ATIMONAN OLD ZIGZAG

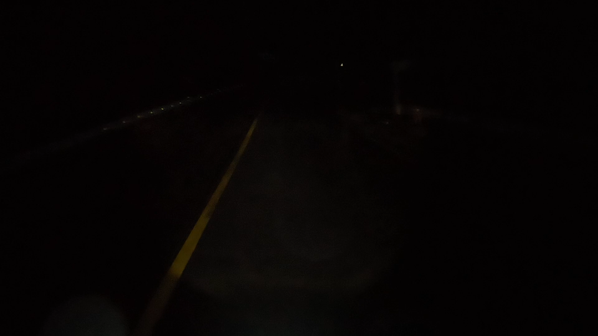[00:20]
Ayan. Mukhang solo natin ng karsada.
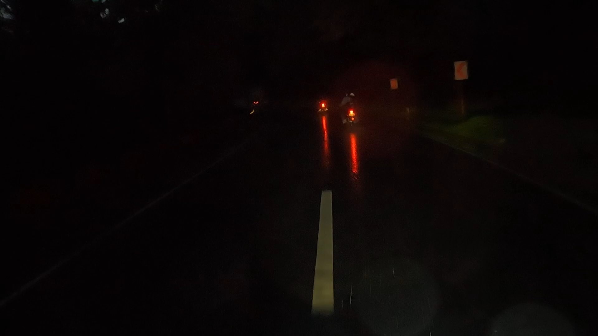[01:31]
Makikita ngayon magandang view. Walang ka-view-view ngayon.